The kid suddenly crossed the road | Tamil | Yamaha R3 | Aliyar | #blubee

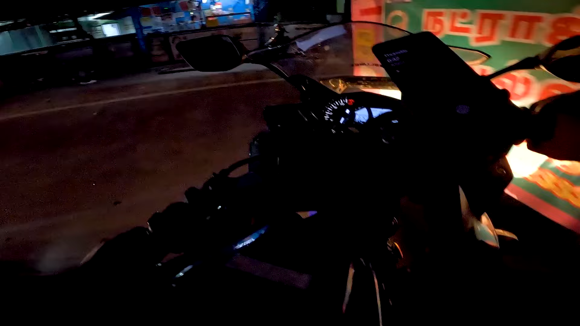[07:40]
பி கரெக்டாக வந்து பார்த்தீங்கன்னா நம்ம பல்லடம் வந்து ரீச் ஆகியாச்சு.
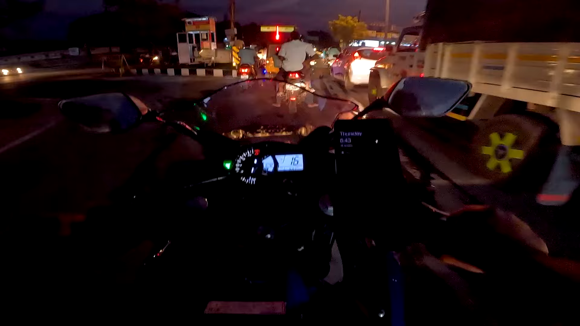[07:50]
64 கிலோமீட்டர் வந்துருக்கிறேன் கிட்டத்தட்ட ஒரு மணி நேரத்தில். ஓகே, சிக்னல் எடுத்து விட்டாங்கன்னா டப்பு டப்புன்னு வந்து போயிடலாம்.
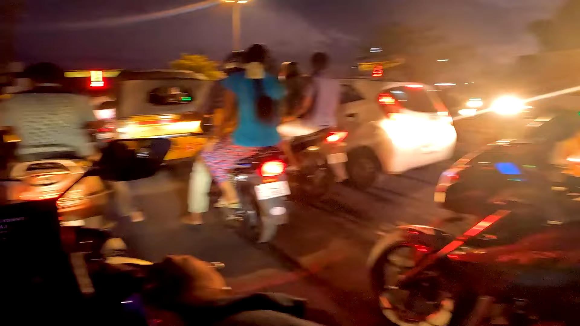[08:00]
இன்னும் 13 செகண்ட் இருக்குது. இந்த ரோடு மட்டும் நல்லா இருந்துச்சு. ஓகே, ஸோ இந்த ரோட்டில் வரவங்களுக்கு நான் எக்ஸ்பீரியன்ஸ் சொல்லிடுறேன்.
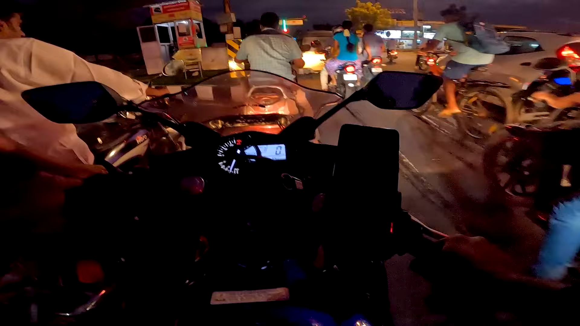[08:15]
எங்கேன்னா நம்ம இந்த ரோடுங்க, அவினாசியிலிருந்து நம்ம பல்லடம் வர வரைக்கும் 70% ஓகே, 30% தான் கொஞ்சம் சரியில்லை.
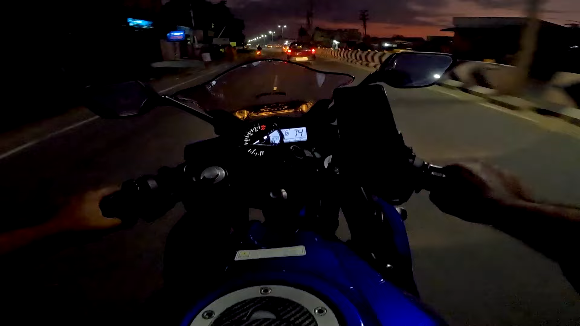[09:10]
ஆ, ரோடு நல்லா தான் இருக்குது, இருந்தாலுமே கொஞ்சம் ஸ்பீடாக போகிறதுக்கு மனசு வரல. அவ்வளோ அழகாக இருக்குது இந்த சீனரி, ரெண்டு பக்கம் ஃபுல்லாக தென்னை மரம், ஒரு இடத்துல கூட மிஸ் ஆகலைங்க பாருங்க.
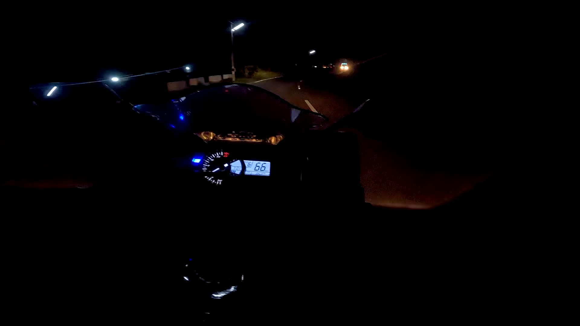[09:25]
கிட்டத்தட்ட ஒரு 3 கிலோமீட்டருக்கு நானும் ஸ்டாப் ஆயிருன்னு சொல்லி பார்த்தேன், ரூட்டை திருப்பி விட்டுட்டாங்க.